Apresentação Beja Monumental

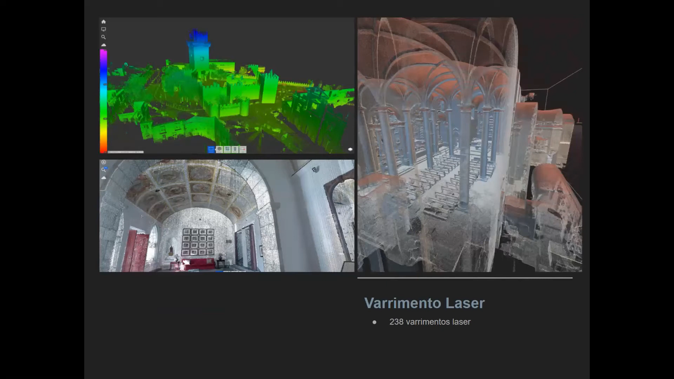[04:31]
foram feitos 238 varriamentos dos vários monumentos para depois podermos virtualizar num ambiente 3D cada um destes elementos.